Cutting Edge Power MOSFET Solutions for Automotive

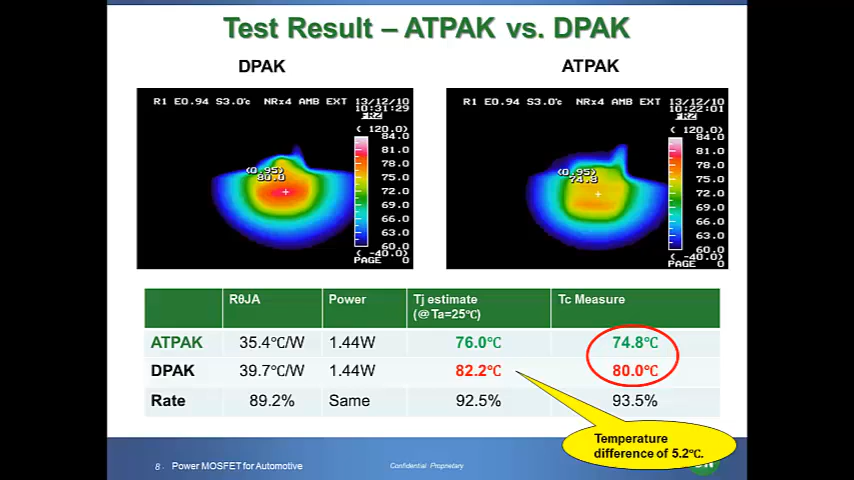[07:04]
This is a temperature difference of 5.2 degrees Celsius. If we estimate the junction temperature based on the thermal resistance, our calculation shows that the gap was approximately 6.2 degrees Celsius, which validated the test result. The table here shows the comparison of the important parameters of the power MOSFET.